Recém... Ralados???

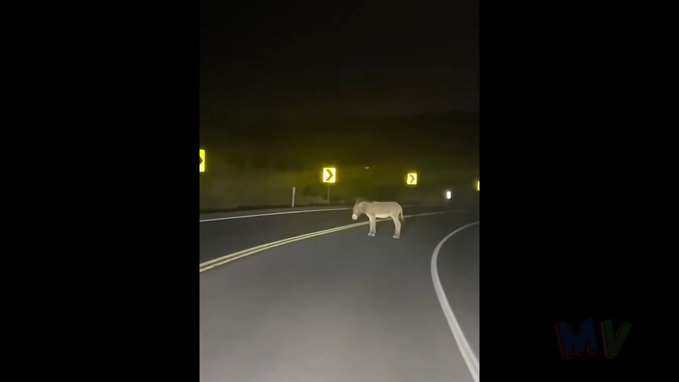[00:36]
I think that's a moose. Oh my god. Oh my god.